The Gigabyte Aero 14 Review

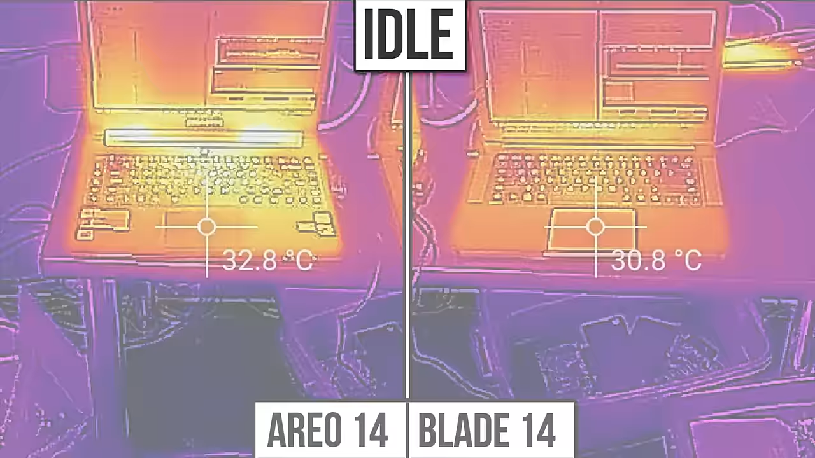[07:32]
Then while gaming, its touchpad is actually 4 degrees cooler, but its keyboard,
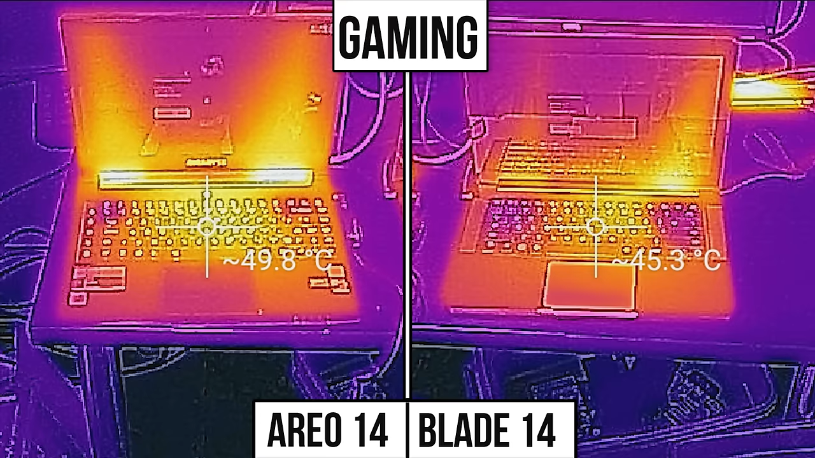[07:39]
which you're more likely to be touching while you're gaming, because you'll probably be using an outside mouse, is 4 degrees hotter. Add to that though, that the components inside the Blade 14 generally run hotter, and it becomes a question of personal preference.